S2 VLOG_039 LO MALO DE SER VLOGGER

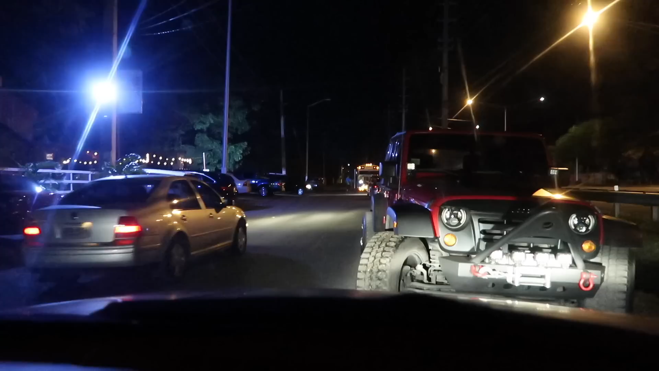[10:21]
va a algún sitio y hay una guagua escolar parqueada al frente. Todo vestido blanco, mira. Yo les recomiendo que usted abandone el sitio.